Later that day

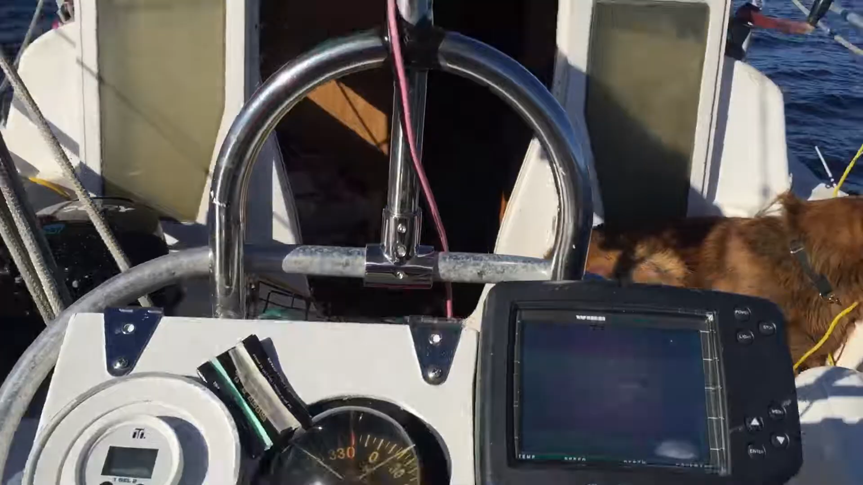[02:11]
depth sounder on we're in 69 feet of water
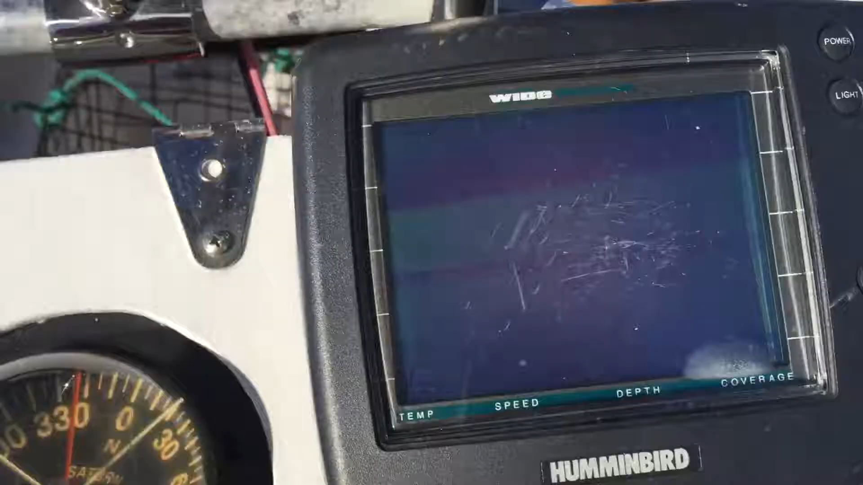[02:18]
like uh i think this is maybe where